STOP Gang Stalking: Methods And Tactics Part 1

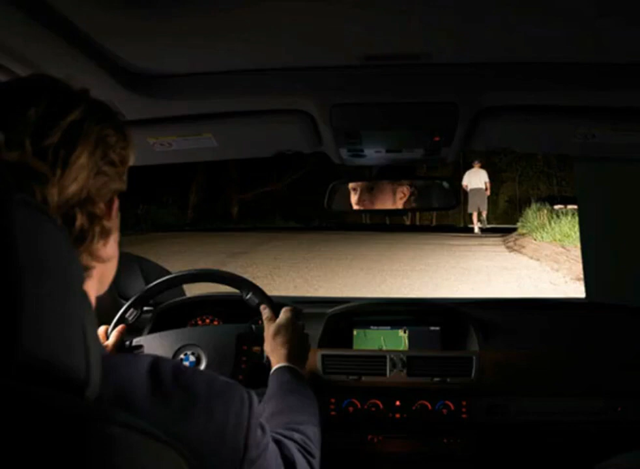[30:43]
Shining high beam headlights on the target while target is walking.